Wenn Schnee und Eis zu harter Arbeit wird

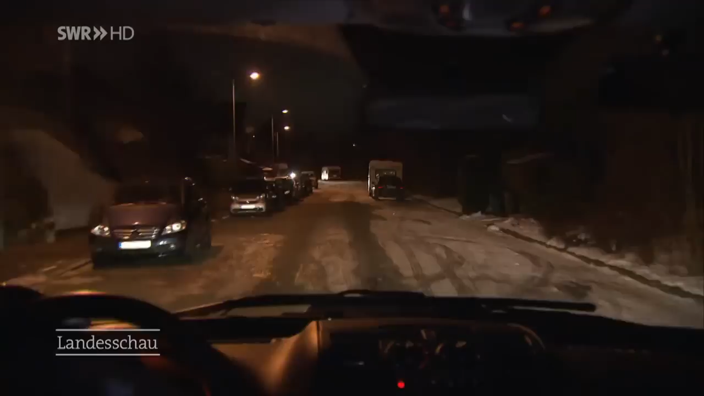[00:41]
In den kleinen Nebenstraßen. Da sieht man schon das Eis. Ja, hier ist es jetzt eine einzige Eisfläche. Das erinnert die Polizeioberkommissarin daran, wie sie einmal bei einem Glatteis einen Unfall am Hang aufnahm.